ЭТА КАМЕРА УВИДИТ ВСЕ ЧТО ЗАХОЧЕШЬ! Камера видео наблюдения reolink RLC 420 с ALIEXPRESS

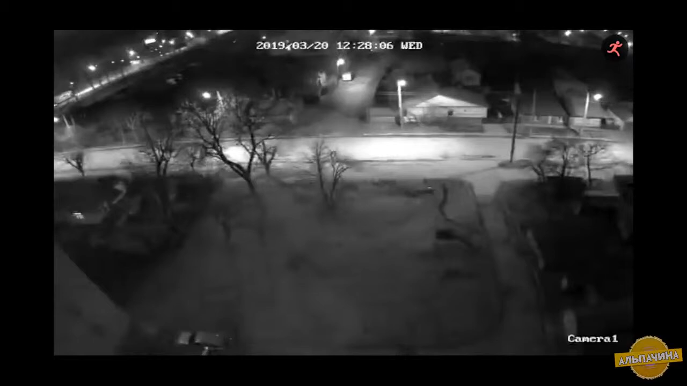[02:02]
При тесте вы все сами видите. В реальности картинка лучше, но так как я делал тест на телефон и включил запись экрана, то я не уверен, что изначальное качество картинки сохранилось и вам оно передалось. Но вживую все очень хорошо видно. Но есть нюанс, видно все хорошо только в неподвижном положении камеры. Если камеру вводить со стороны в сторону и трусить ею, то качество картинки значительно ухудшается.
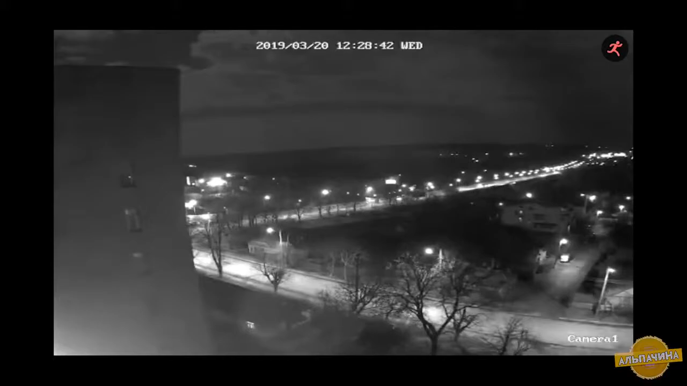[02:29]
Это купольная камера и она настраивается для наблюдения за одним участком.